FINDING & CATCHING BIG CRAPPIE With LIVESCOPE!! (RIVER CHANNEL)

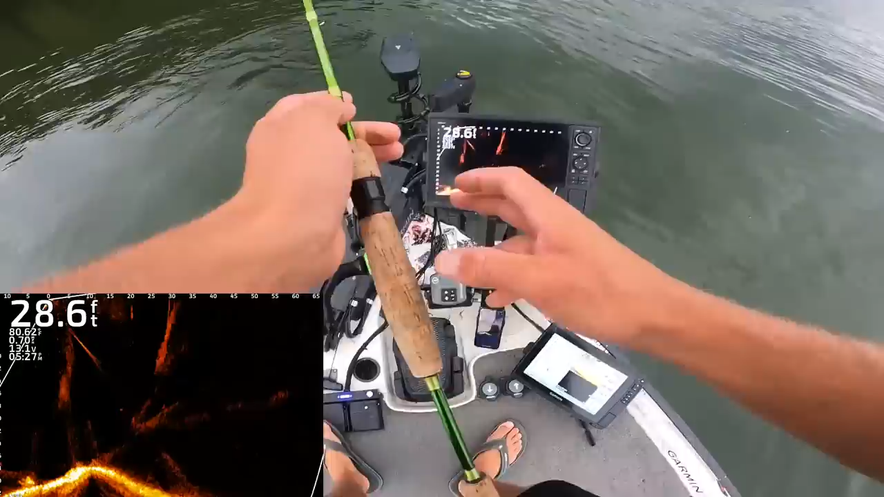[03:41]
On screen: depth 28.6 ft
So... Just kind of looking until we see... There's a couple stumps right there. And there's some fish on them. And... They're in... 28 feet.
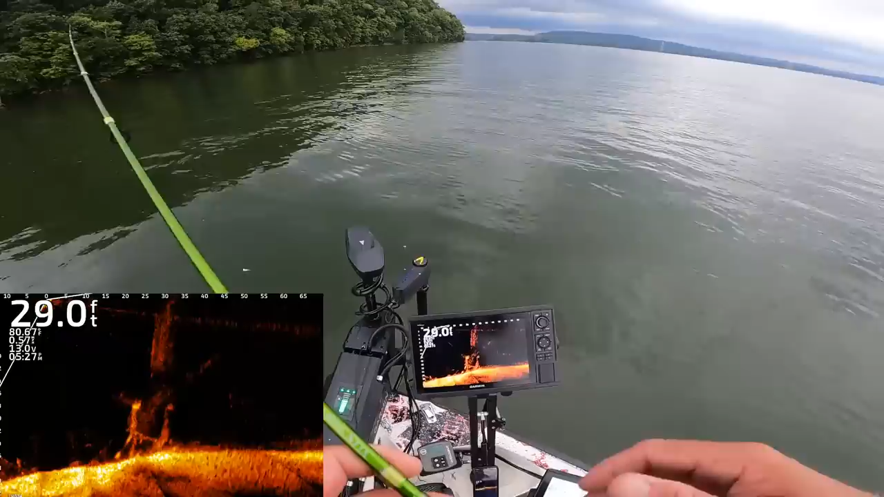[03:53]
On screen: depth 29.0 ft
So I'm going to spot lock us right here. I'm going to zoom in on those stumps a little bit. And I'm going to cast my little jig down to them. We got some storms rolling in. So hopefully... Hopefully... They don't cause us to get off the lake. There we go. A little rain won't hurt. But... I'm not a big fan of the storms. You can kind of see my jig going down there. I'm by the bottom right now. I'm going to come up over the top of this first stump. So I don't get stuck on it.
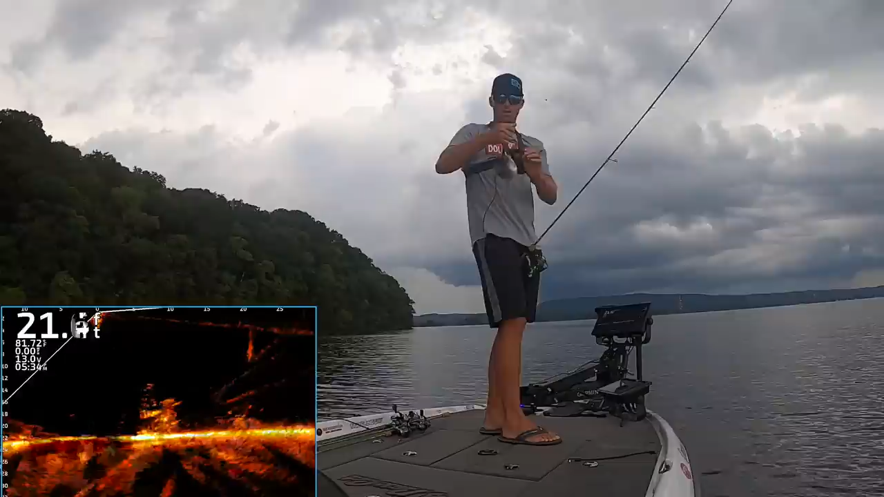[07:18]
That's why they're pulling me down. They're pulling me down. Little baby. That's a little baby. Let me get out of here. We want your daddy. We want your granddaddy. They followed it all the way off the pile.
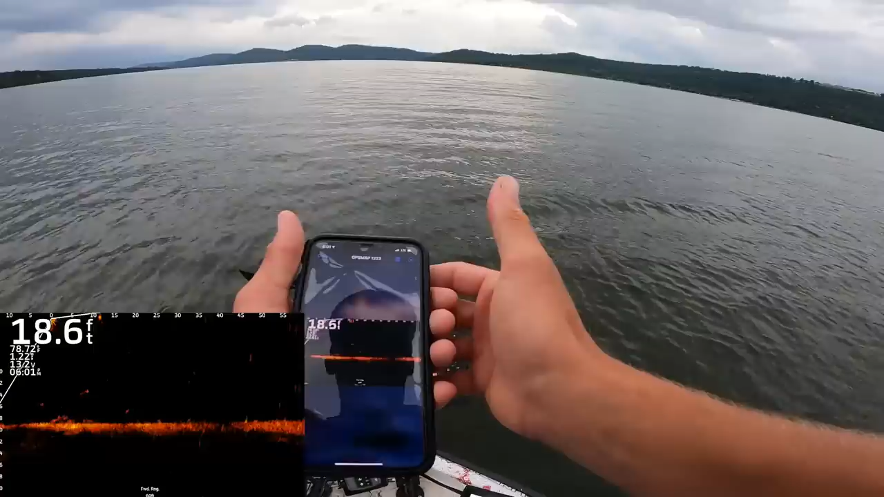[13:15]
On screen: depth 18.6 ft
Start recording. Okay. First thing, we got to get dialed into our depth zone.
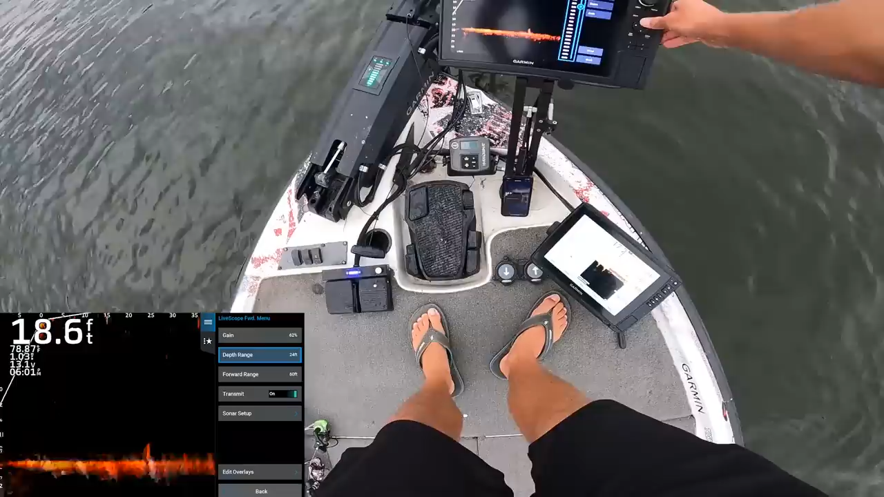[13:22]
On screen: depth 18.6 ft
There we go. Next thing, we got to turn the gain up a little bit here. We're going to zoom out. We're going to look for this pile. We got some fish up by the top.
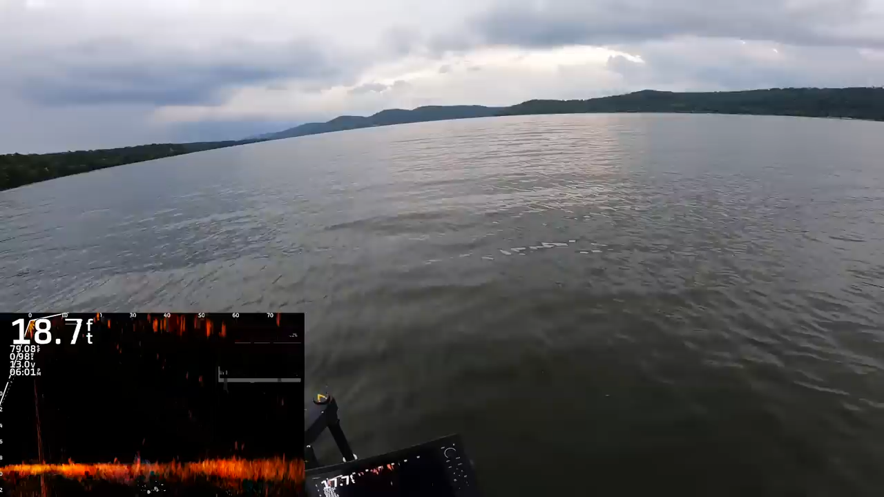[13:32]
On screen: depth 18.7 ft
Something going on here. Some bait fish. Oh, a lot of bait fish.
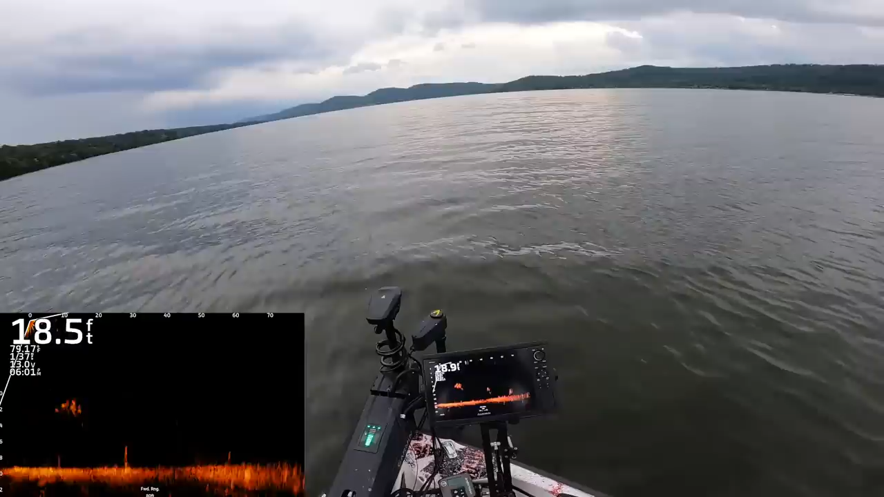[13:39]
On screen: depth 18.5 ft
Those look like they might be crappie roaming down there at 60. Not on any brush. The cool thing is we can hit them at 60. Seven and a half foot rod. Throw it down there to them. Oh, they kind of swam off the screen. Let's try again. Oh, there's our pile. There's our pile. We got some fish below us too that look big. We could hit those too.
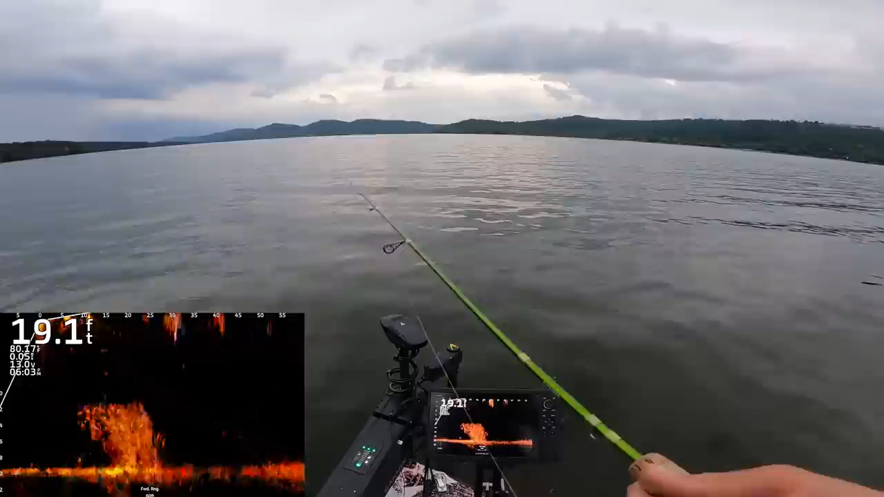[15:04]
On screen: depth 19.1 ft
It's like Lake Guntersville is loaded with the next generation of crappie right now. I'm down in the middle of them right now. There we go. Another one. Hey. That's why you don't quit fishing the pile after one baby.
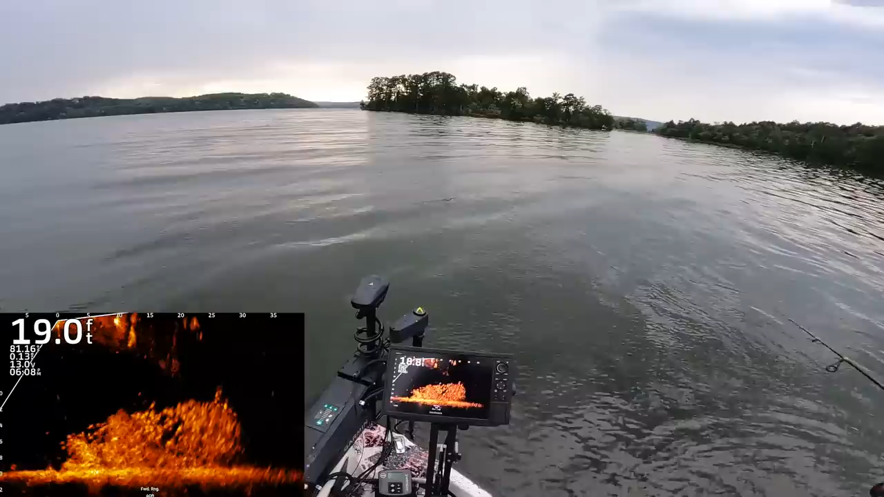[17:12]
On screen: depth 19.0 ft
Dance, dance, dance, dance, dance. Here they come. Oh, I didn't dance it long enough. Drop it back down to the whole school. Dance, dance, dance, dance. Stop. Boom. That's how they want it. That's awesome.